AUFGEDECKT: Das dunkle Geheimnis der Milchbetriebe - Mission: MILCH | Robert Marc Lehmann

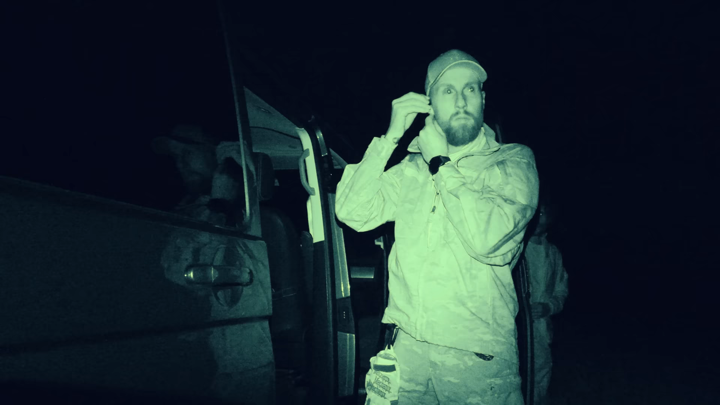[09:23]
Ich trage Camouflage, weil man das natürlich nicht so gut sieht.
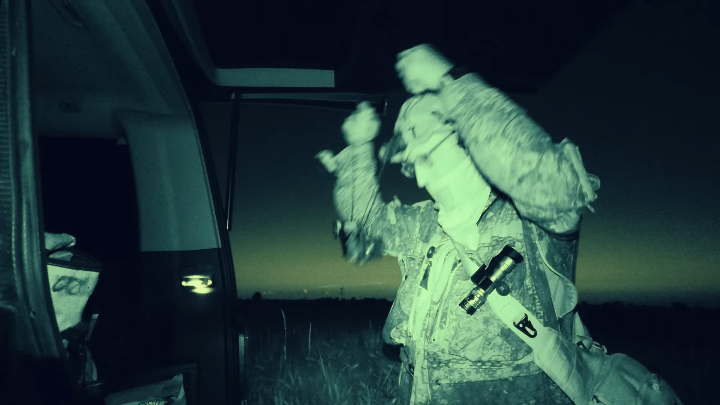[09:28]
Dann trage ich hier eine West-Zip.
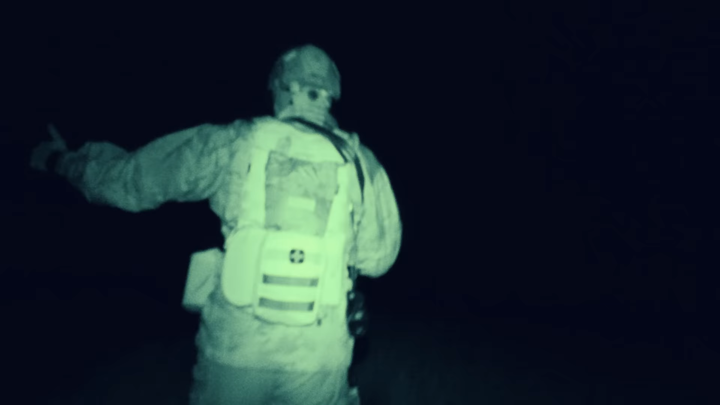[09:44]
Also einmal ein Kameralicht, falls ich im Dunkeln unterwegs bin, Kopflampe und auch meine Taschenlampe. Ansonsten habe ich hier diesen Helm, der hat keine großartige Schutzwirkung, ist also kein ballistischer Helm.
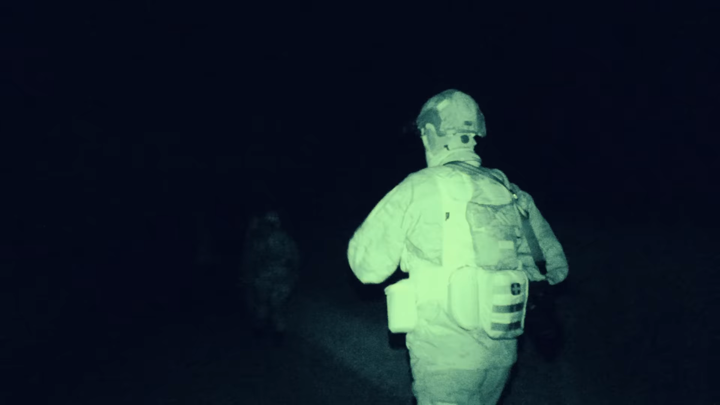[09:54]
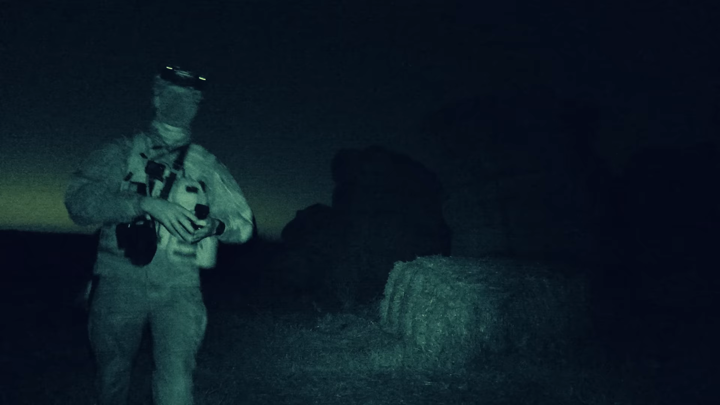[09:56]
Schießt ja auch keiner auf mich. Und hier oben ein sehr schönes, wirklich hochfunktionales, sehr, sehr geiles Nachtsichtgerät.
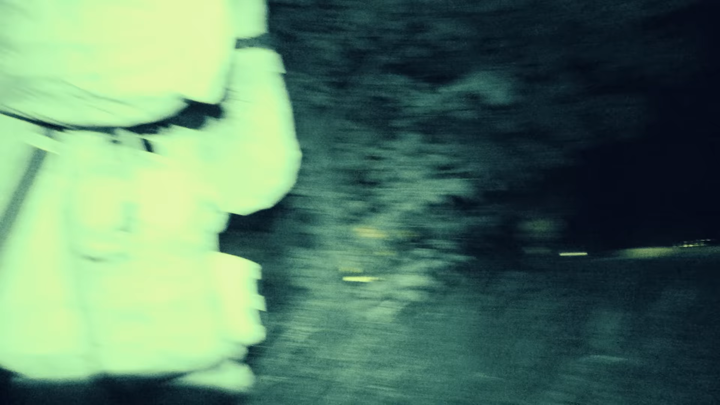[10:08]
Hier habe ich nochmal ein Nachtsichtgerät, mit dem ich auf Distanz schauen kann.
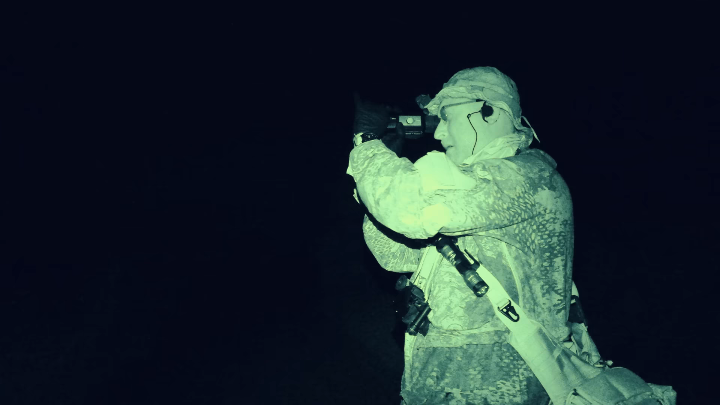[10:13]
Zwei Leute gehen vor, checken die Situation, gucken mit Wärmebild und Nachtsicht, verschaffen sich einen Überblick, während die anderen in alle Himmelsrichtungen sichern und gucken.
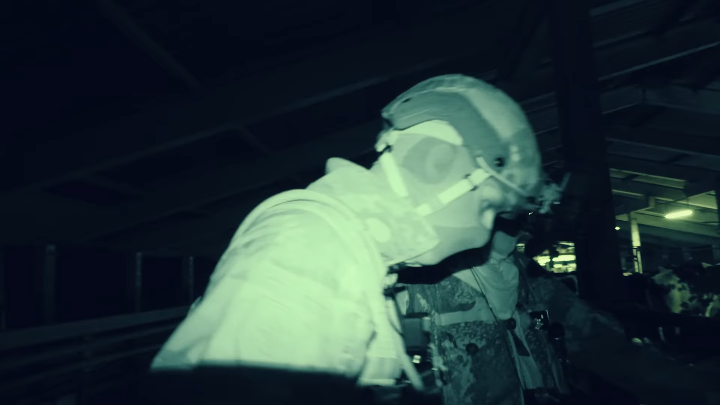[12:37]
Es ist das Bett der Kühe in Deutschland.
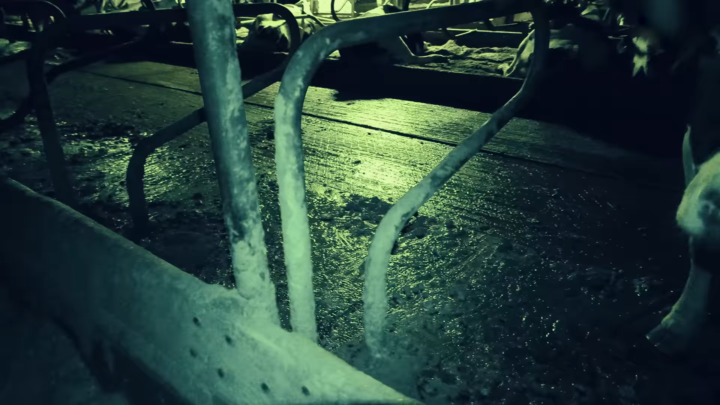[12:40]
Das ist ja wohl ein Witz. Das ist blanker, kalter Beton mit Scheiße in Rutsch und Glatt. Die Türen können sich nicht ablegen. Stimme, Frue, du müsstest auf nackten, kalten, zugeschissenen Beton schlafen.
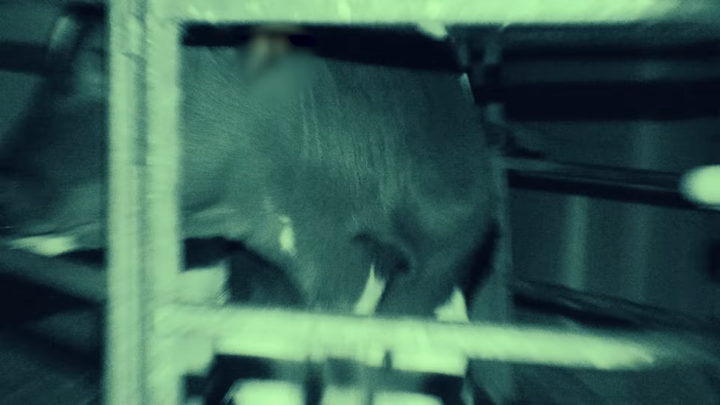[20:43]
Ja, und das ist der Lebensraum von einem Kalb. Mann, ihr kleinen armen Scheißerchen. Wollt ihr mich eigentlich verarschen in so einem kleinen Pippi-Teil hier? Ist ja auch ein Witz.
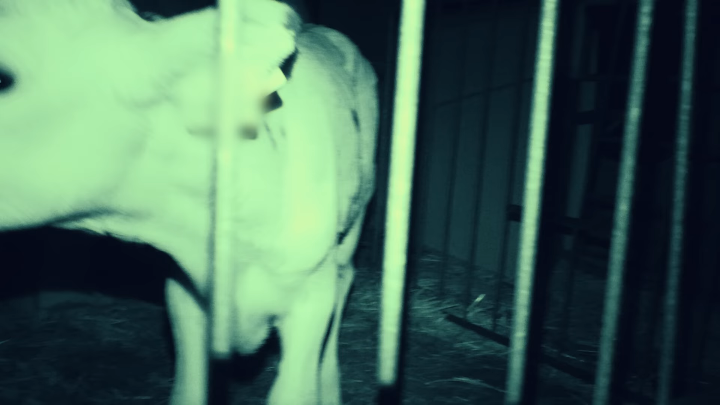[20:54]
Weißt du, wie die Branche die Dinger nennt? Kälber-Apartments.
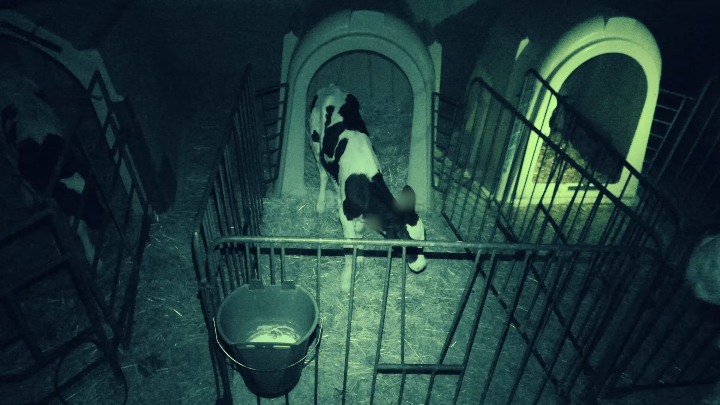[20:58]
Die stehen normalerweise bei ihrer Mutter,
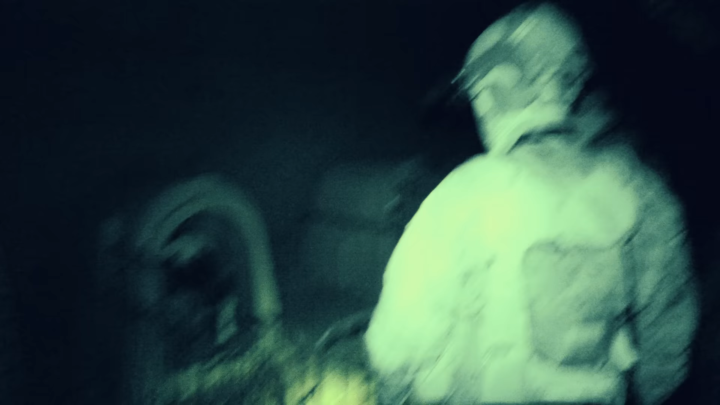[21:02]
schlafen an Körperwärme und stehen hier auf Beton im Gitter auf zwei Quadratmetern.
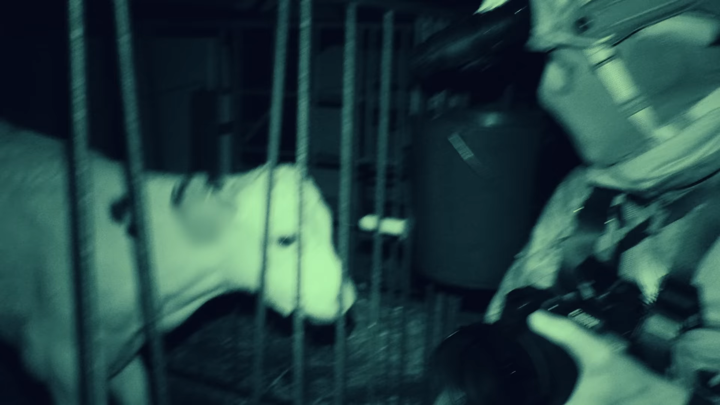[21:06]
Und ganz krass ist halt auch, dass hier, da gibt es keinen ernsthaften Sonnenschutz.
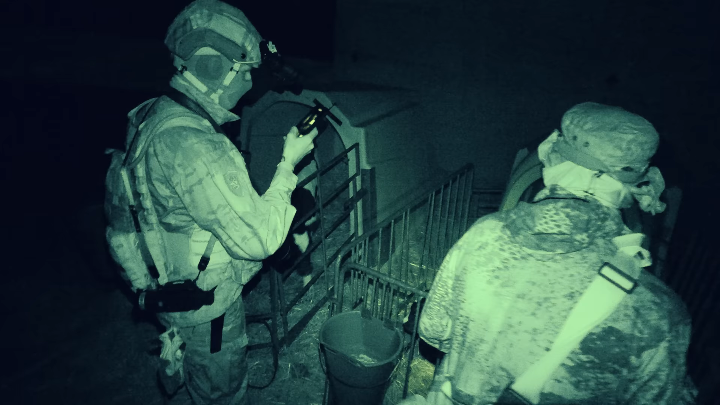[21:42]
Das ist auch zu mager. Durcharsch.
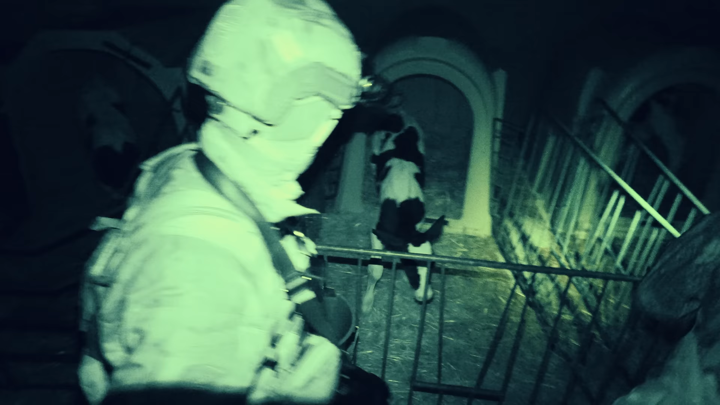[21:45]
Und das ist der Milchaustauscher, das ist der Dreck, den die Tiere bekommen, statt der Muttermilch.
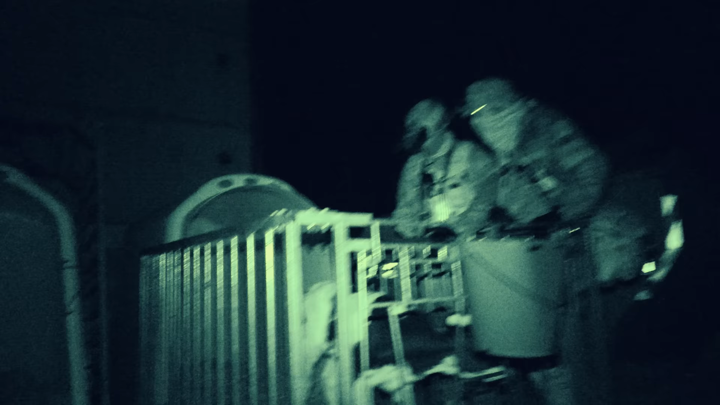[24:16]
Das ist nicht registriert und der Bauer kann mit dem Tier auch machen, was er will. Was heißt, verstirbt das? Wenn das Tier stirbt oder verschwindet, taucht es in keiner Statistik auf. Und das sieht sehr mager aus. Ich kann das alles gar nicht glauben, weil jeder denkt, es gibt in Deutschland ein Tierschutzgesetz, das schützt Säugetiere wie dieses.
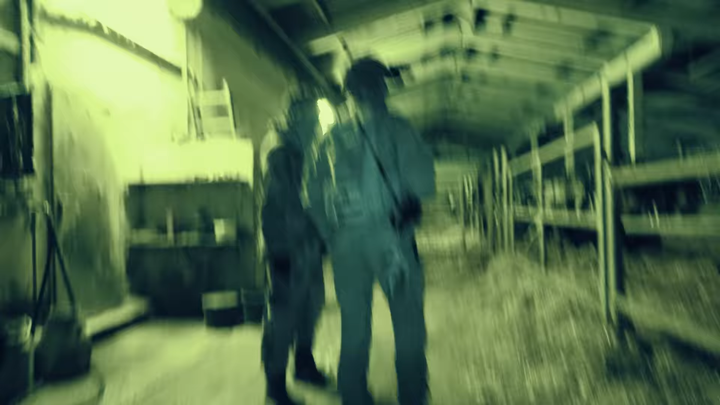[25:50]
Also das sind die Schwangeren, also die werden in Kürze werfen, die sind dann in so einem Tiefeinstreu-Bereich.
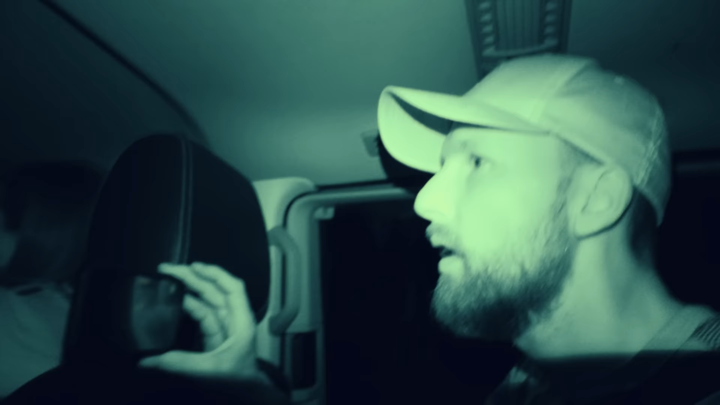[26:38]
Jetzt hier raus. Hier raus. Hier raus. Okay. Ein Auto verfolgt uns.